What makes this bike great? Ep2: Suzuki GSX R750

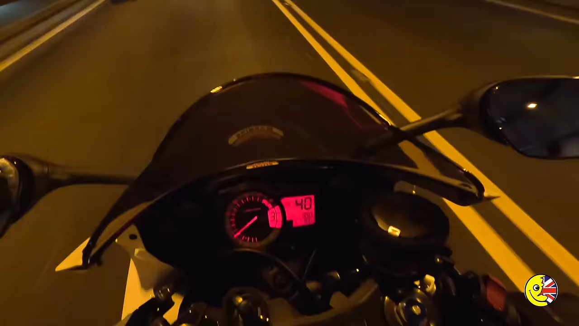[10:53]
that is the dash the dash looks quite old-fashioned compared to today's full color tfts but that aside you know it's lightness it's analog simplicity it's